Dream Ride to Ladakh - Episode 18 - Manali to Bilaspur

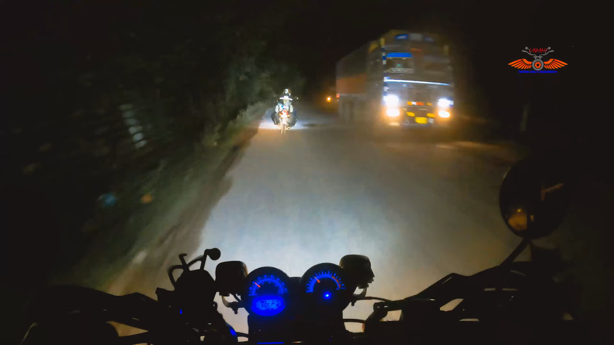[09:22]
It got dark as we negotiated the road to Bilaspur. After searching for some hotels online,
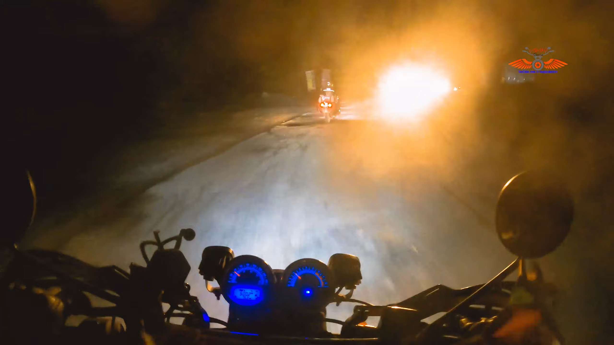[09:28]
we kept looking out for stays till we found Hotel Anand right on the highway.